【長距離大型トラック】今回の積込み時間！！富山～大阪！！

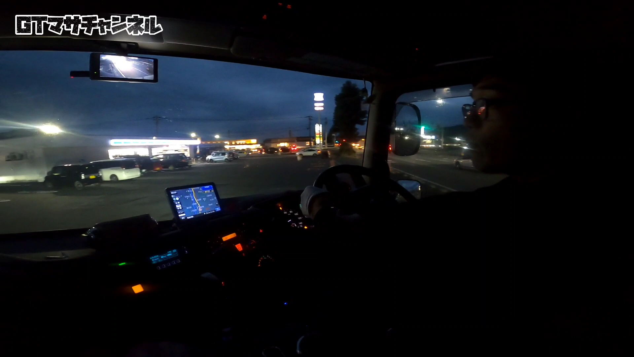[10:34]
おっとよしまあ一番今ピークピーク時ですからねあとはね時間過ぎれば8号線は過ぎてくるんですけどね
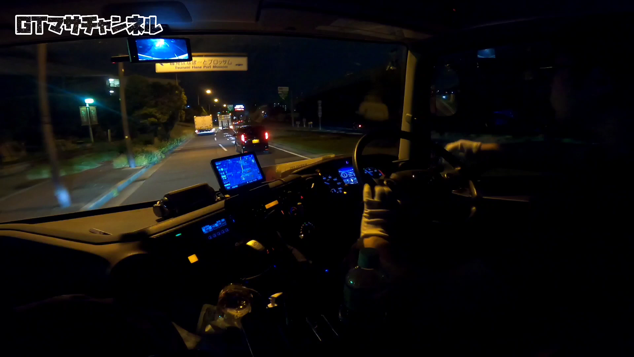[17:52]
さああとこのまま不動で行っちゃいましょうあこっちに行かないといけませんよいしょはいよいしょこれね右側のねはいバイパスの方に入らなくちゃいけませんさあここから入っていきましょう斜め斜め右方向ですでもって合流とこの時しばらく道内です車来ないでよ